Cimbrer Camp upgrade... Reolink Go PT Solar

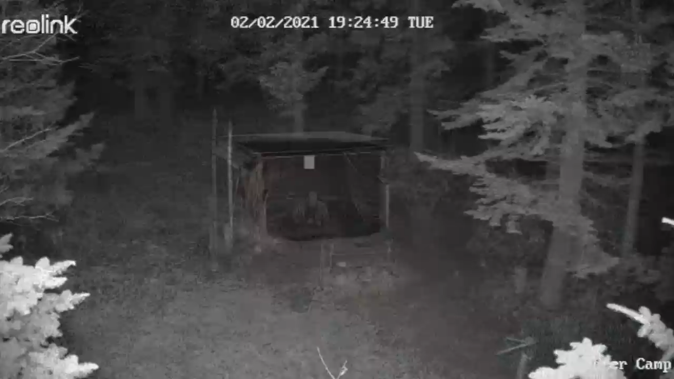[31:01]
And at night, that's awesome. You can actually see everything at night. It's night vision camera too. So if everyone comes out there during the night, I can see that too. It's so awesome. Yeah. Nice little camera. I love it.